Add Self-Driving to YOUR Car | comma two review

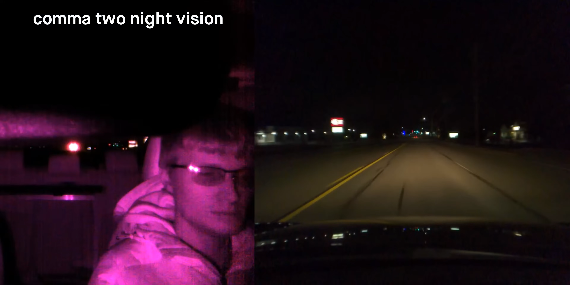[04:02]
It uses this camera to make sure the driver is paying attention while the system is engaged by tracking their head and eye position, even at night. I really do prefer this approach since it lets me relax my arms and gives me an extra layer of safety knowing that if I did get distracted or somehow fall asleep, the Kama 2 would yell at me and let off the accelerator until I resume control.